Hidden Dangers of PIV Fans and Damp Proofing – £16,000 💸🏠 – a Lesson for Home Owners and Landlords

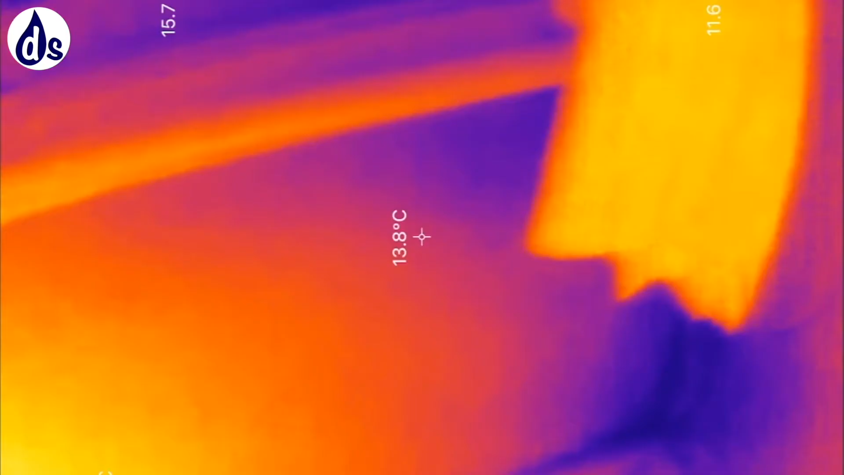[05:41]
On screen: spot 13.8°C
cupboard so you're going to get a loss of heat you've got natural challenges because of the heat loss you can see in the
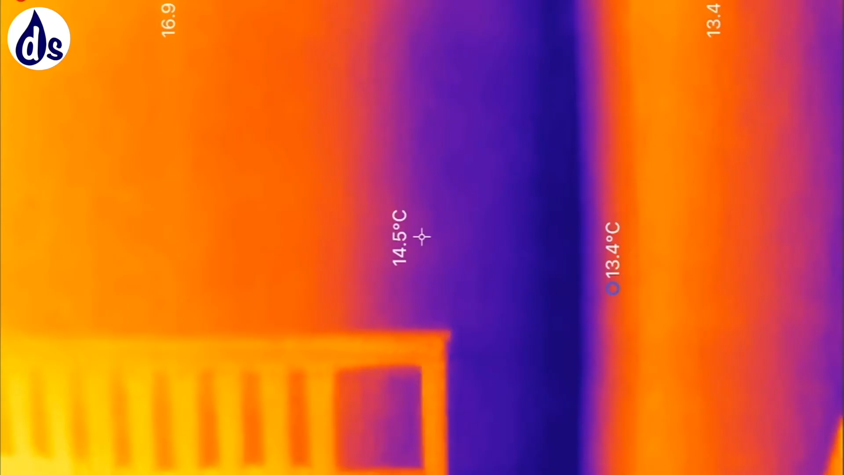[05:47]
On screen: spot 14.5°C
thermal image where it's blue it's cold and where it's red it's warm relatively
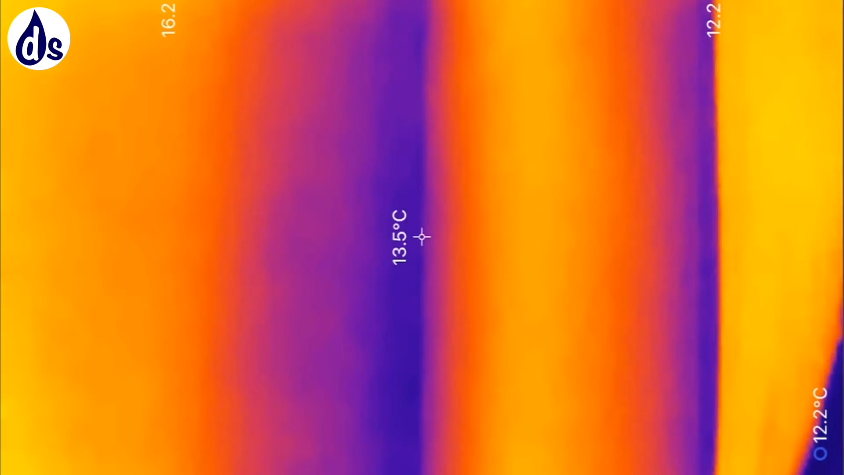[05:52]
On screen: spot 13.5°C
this is the cold back wall where the mold is growing now the relative humidity was